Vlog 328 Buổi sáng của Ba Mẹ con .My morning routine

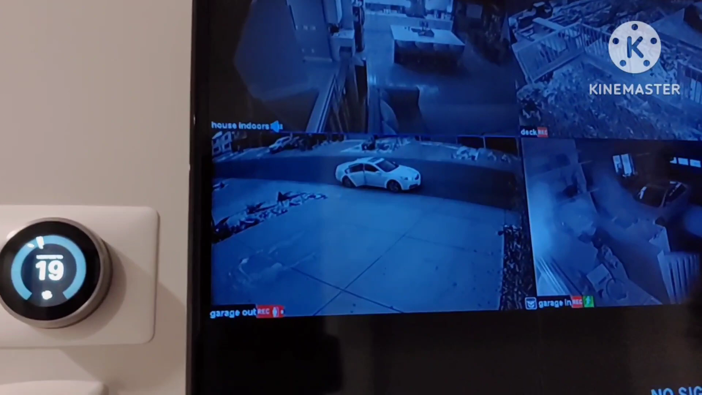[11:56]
rất là hao luôn, cho nên mình phải đóng lại rồi Đức ở đây nhìn thôi.
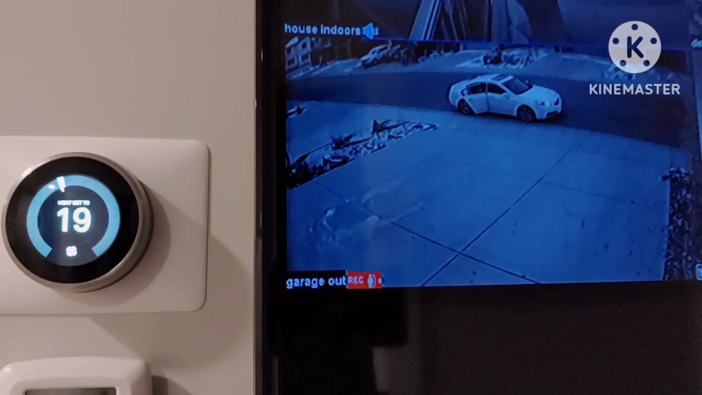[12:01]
Nè, cái máy heat nó đang chạy nè mọi người thấy không?
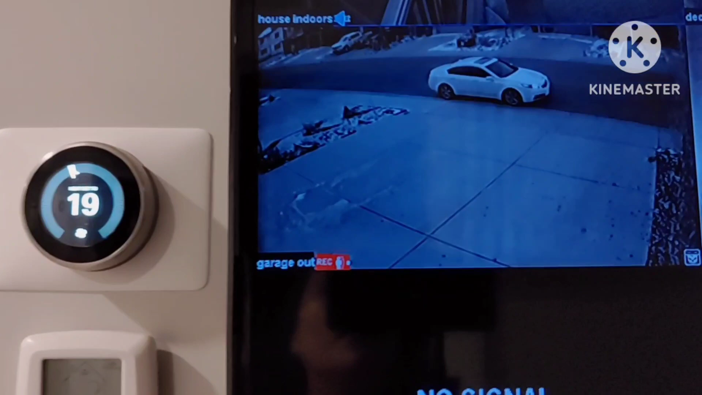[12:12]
Thành ra khi mà mình mở ra cái hơi lạnh nó ùa vô á nó. Ok.